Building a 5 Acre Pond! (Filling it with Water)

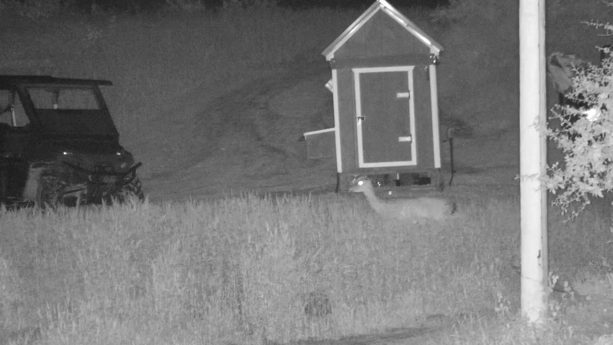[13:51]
now let's take a quick look at the predator cam we got deer strolling through that's typical they're out there eating the peanuts this time of year but watch what happens right after these couple deer come through i'm
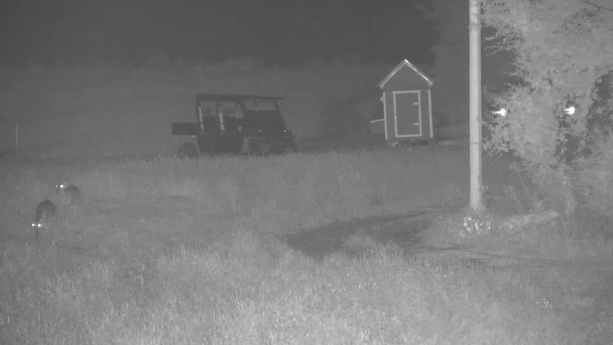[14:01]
not a hundred percent sure but i think that this is a fox definitely too small to be a coyote we see the codies around here all the time and it looks a little smaller and with that bushy tail i'd say it's a fox and the owl has been coming back through some he doesn't really pester the ducks anymore i think he's giving up on trying to get in the cage but check this owl out he is humongous there's a pair of them one of them's a lot bigger than the other one
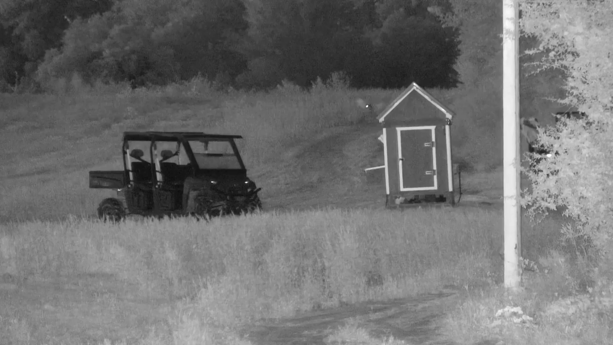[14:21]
i think it's funny to watch the owls walk another deer coming through not really sure what to think about the ducks and
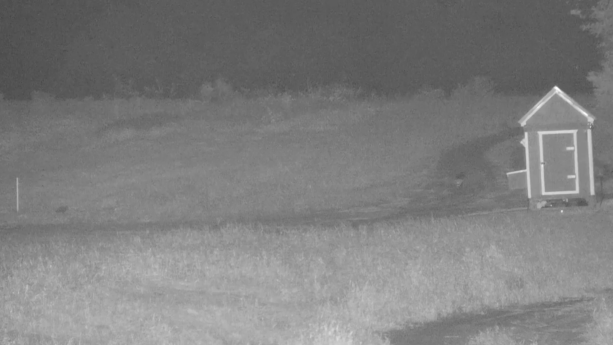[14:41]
look at what decided to show up it's mr peppy lepew himself this is the first skunk that we've seen out at the farm and man he's a big boy too it seems like all the animals around here are really big but this is the one that i can't figure out i have no idea what these two animals are they're way too short to be a fox